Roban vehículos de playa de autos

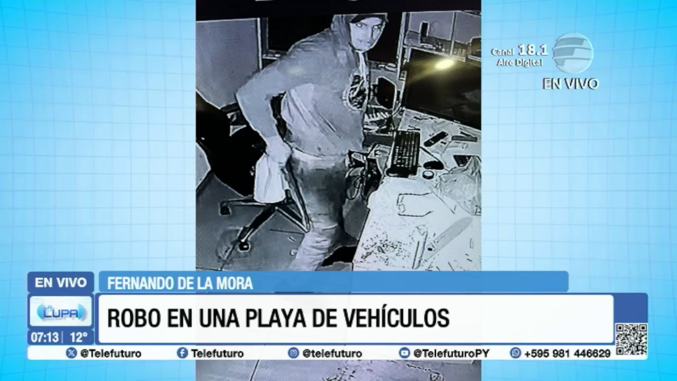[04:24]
Sí, estamos observando a pleno en este momento la imagen que es muy clara, Francisco, que permitiría ya identificar con mayor precisión a esta persona,
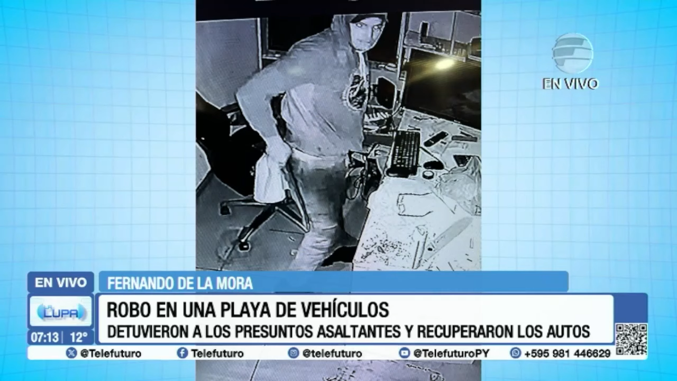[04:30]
al menos una de las personas que se metió a este lugar. Imagen que se obtiene a partir de la Cámara de Seguridad, ¿verdad? Es así, la Cámara que se encuentra dentro de la oficina y la cual fue desconectada por los delincuentes con su ingreso. Ellos forzaron la puerta, ya después rompieron las cámaras, los cables, cortaron para que no pueda funcionar esto,